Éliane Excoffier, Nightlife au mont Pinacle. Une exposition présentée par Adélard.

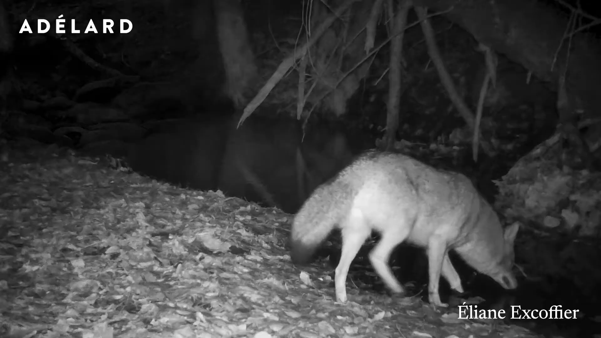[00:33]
Pendant un an, j'ai eu un accès privilégié au Mont Pinacle.
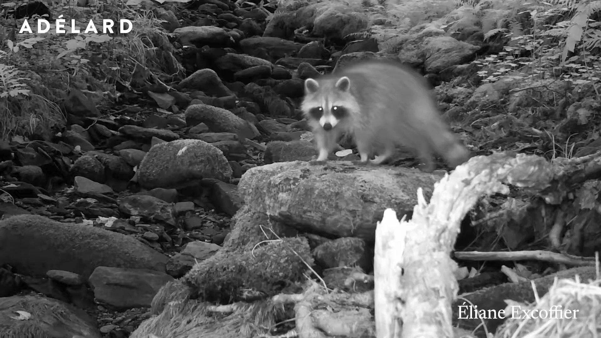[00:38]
Au fil des saisons,
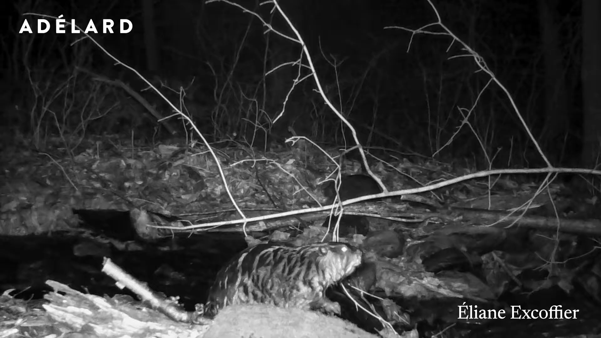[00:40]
j'ai arpenté ces terres protégées et j'ai recueilli des milliers d'images de la faune pendant la nuit à partir de caméras infrarouges à détection de mouvements,
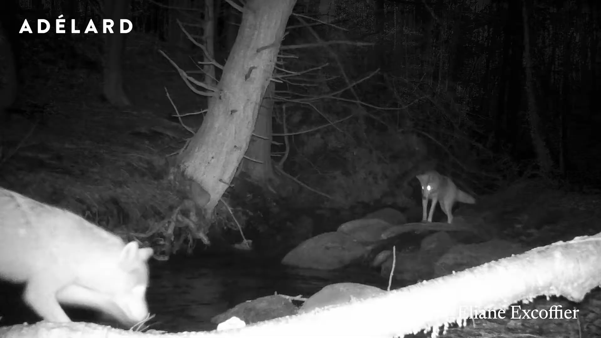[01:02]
j'ai pu capter de façon non intrusive les animaux dans leurs déplacements nocturnes et leurs occupations quotidiennes.
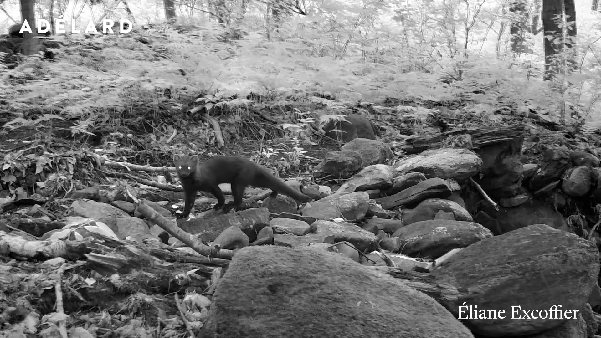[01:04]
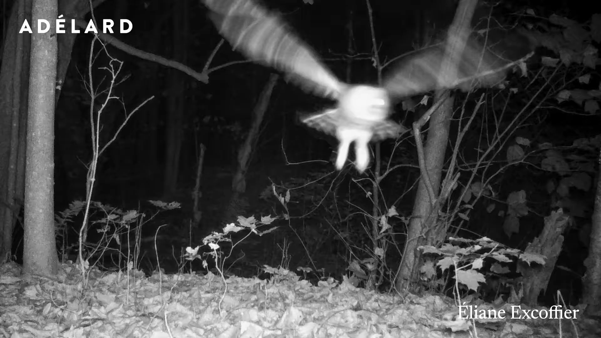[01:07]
Je crois que c'est ce qui est magique avec ces images, c'est qu'aucune présence humaine n'est venue déranger les animaux représentés sur les œuvres.
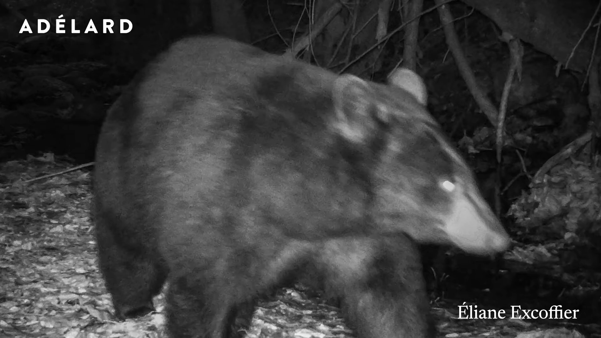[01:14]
Et il est rare de les voir ainsi la nuit, ils sont comme des apparitions, des spectres lumineux.